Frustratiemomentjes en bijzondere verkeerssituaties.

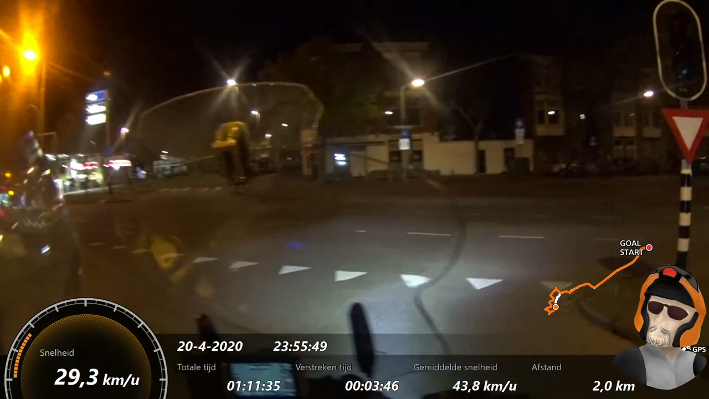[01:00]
1, 2... Ik heb haaientanden, ik moet voorrang verlenen. Maar ja, oké. Als jij niet gaat, dan ga ik wel. Een van de frustratiepuntjes van mijn nieuwe werkplek in Den Haag is dit. Rechts voor, daar gaat een auto rijden. Dus nu het stoplicht voorbij het verkeerslicht. Zo moet ik het eigenlijk zeggen. Het heet zo een verkeerslicht. Oké, en nu is het wachten op groen. En dat duurt. En dat duurt.